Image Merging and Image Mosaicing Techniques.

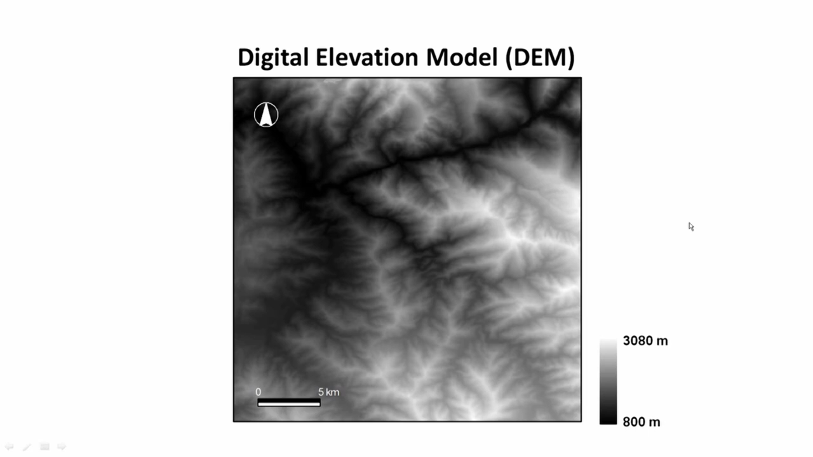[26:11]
a seder relief model which is opposite to the satellite image illumination is created in which the river is flowing in the valley